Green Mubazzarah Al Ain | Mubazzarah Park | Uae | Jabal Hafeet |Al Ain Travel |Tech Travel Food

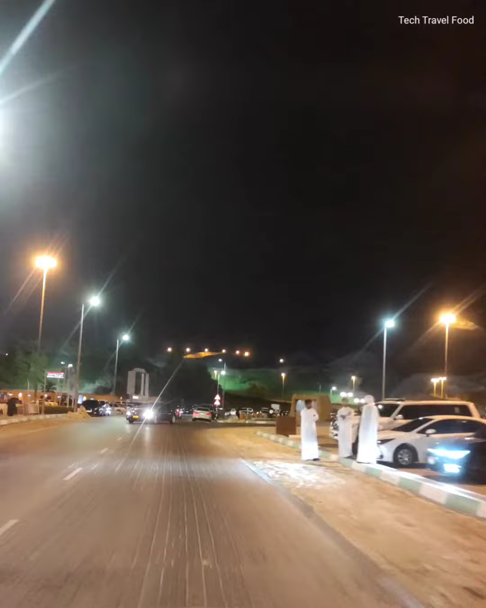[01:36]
അപ്പോൾ ഇത് നമ്മൾ ഏതാണ്ട് ഇതിൻ്റെ മേലെ ഭാഗത്തെത്തിയിട്ടുണ്ട്. അപ്പോൾ അവിടെ കണ്ടെങ്കിൽ വിശാലമായിട്ടുള്ള ഒരു സ്ഥലം, അമ്പം പോയി എന്താണെന്ന് അറിയുക, ഇത് അടിപൊളിയാണ്.
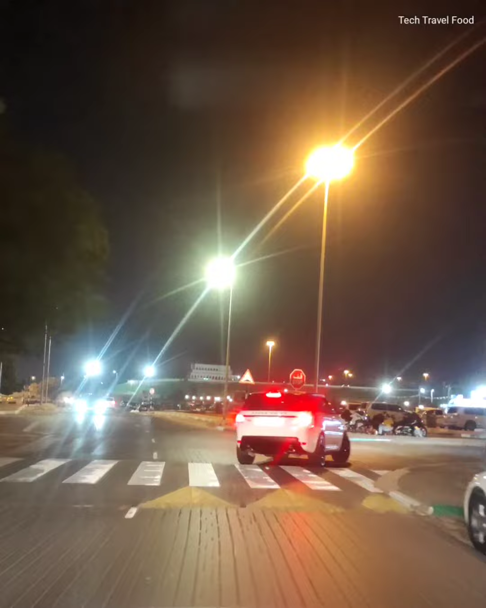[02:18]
അപ്പോൾ എൻ്റെ മുന്നിൽ കണ്ടെങ്കിൽ വേറൊരു വണ്ടി, ഇയാളും ഇതിങ്ങനെ വെല്ലങ്ങനെ വണ്ടിയിട്ട് പോയിട്ട് ഇതിങ്ങനെ കണ്ടാസ്വദിക്കണേ. ഇങ്ങനെ കുറേ ആൾക്കാർ വണ്ടി എടുത്ത് ഇങ്ങനെ കറങ്ങും.